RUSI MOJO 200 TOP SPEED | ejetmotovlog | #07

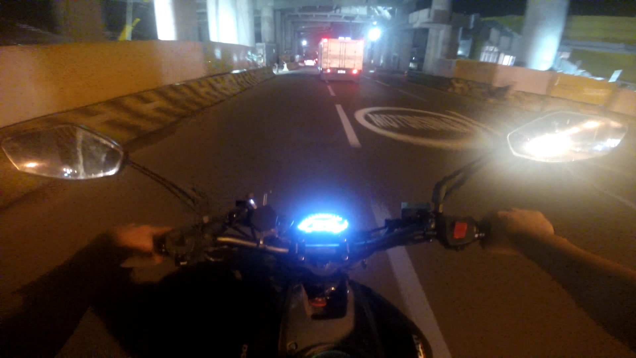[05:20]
Mga retrat, okay? Isa pa. Mabilis siya kasi pababa tayo. mag-120 na ulit.